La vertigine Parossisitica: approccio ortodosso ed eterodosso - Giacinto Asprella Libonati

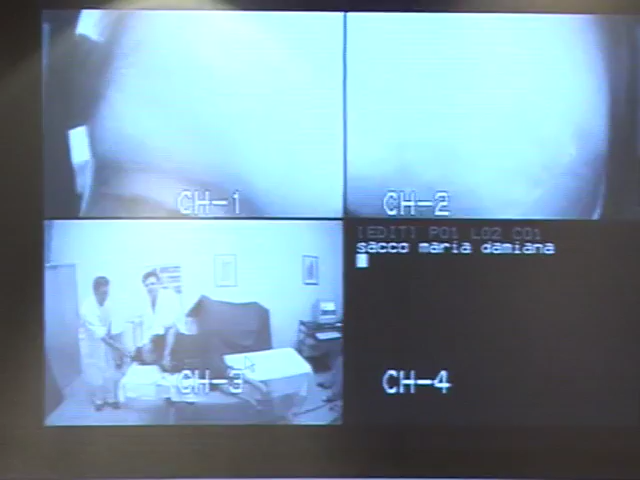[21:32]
A fronte dell'esecuzione di una manovra di Semon a scopo diagnostico sul lato destro sembra che non accada nulla. Dopo una latenza abbastanza lunga parte un nistagmo di estrema potenza, difficile addirittura da leggere per la sua intensità, ma un nistagmo chiaramente orizzontale puro rivolto verso destra. Questo dimostra che con una manovra di Semon in una presenza di
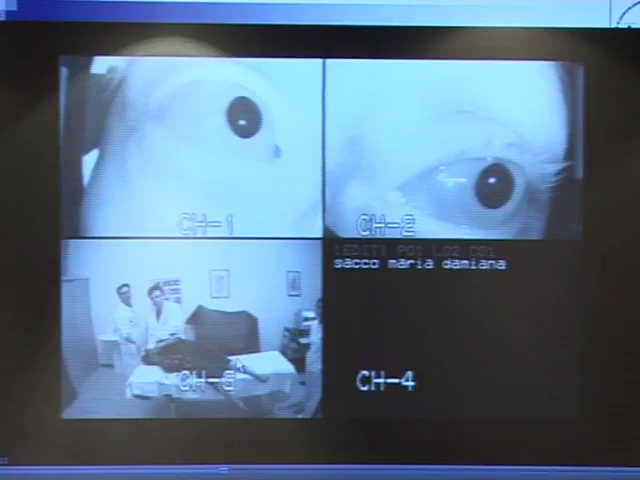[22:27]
sicuramente diagnostico per una canalolitiasi, in questo caso probabilmente del canale semicircolare laterale destro geotropa.